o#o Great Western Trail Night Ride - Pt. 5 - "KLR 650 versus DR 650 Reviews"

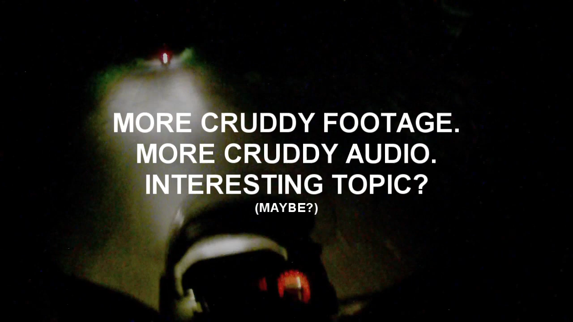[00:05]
KLR versus DR650. So I haven't ridden it off-road.
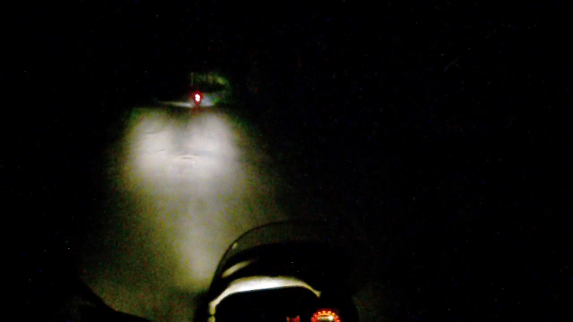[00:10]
So not a completely objective comparison. Oh, here he goes. At night. Don't wreck.
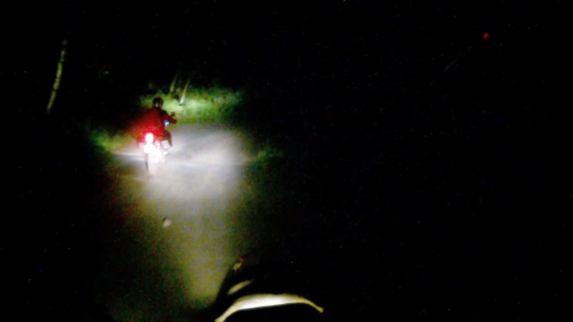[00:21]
I made it. Even though that was cool. I can't really make an objective comparison between the DR650 and the KLR. So, because I've only ridden it for about 20 minutes and it's all been on the road. The KLR is a lot slower. It's a lot bigger.